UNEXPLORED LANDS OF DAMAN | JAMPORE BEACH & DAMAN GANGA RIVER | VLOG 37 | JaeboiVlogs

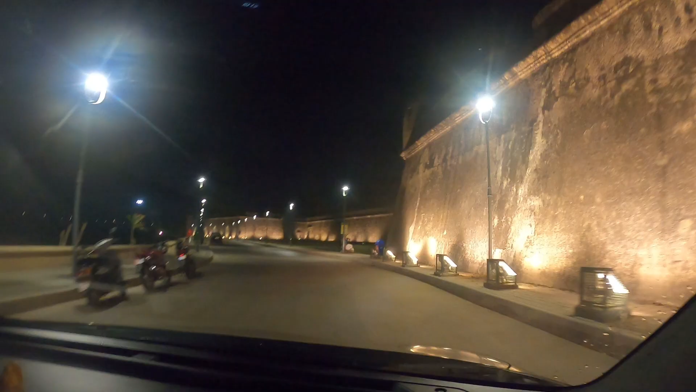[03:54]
और ये हमारे बगल में स्पॉट है, स्पॉट का नाम मुझे याद नहीं है। अविनाश, क्या आपको स्पॉट का नाम याद है?